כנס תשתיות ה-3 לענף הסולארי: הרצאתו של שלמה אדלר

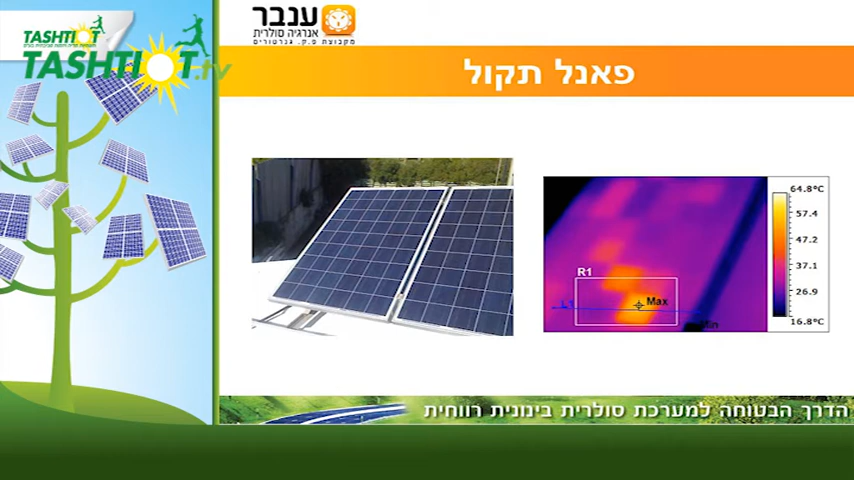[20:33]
On screen: scale top 64.8°C, scale bottom 16.8°C
נקודה כזאת כמו שאתם רואים, היא לא רווירסבילית, היא יכולה לפגוע בפאנל, ובעצם פאנל כזה שהולך לאיבוד לא נעים, הוא גם יכול לפגוע כמובן בפאנלים אחרים, על הסטרינג, מעבר לעובדן התפוקה הזמנים, זאת אומרת בטווח ארוך אנחנו מניחים, שתוך חצי שנה הפאנל הזה כבר לא יתפקד יותר.
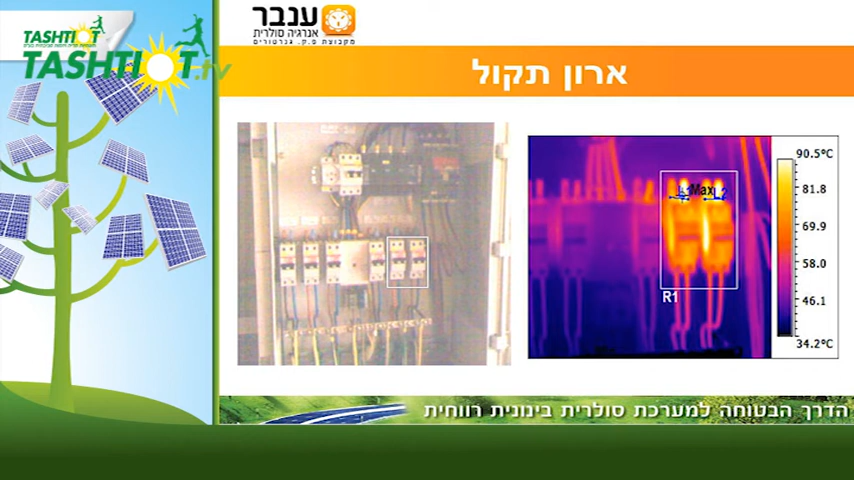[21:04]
On screen: scale top 90.5°C, scale bottom 34.2°C
זאת אומרת, זה אין כאן חוכמות, זה תוך דבר כזה, אם לא היינו מזהים בזמן, דבר כזה זה פריצת שריפה, וכמובן מעבר להפסדי דפוקות, זה הפסדים של רכיבים ומערכת.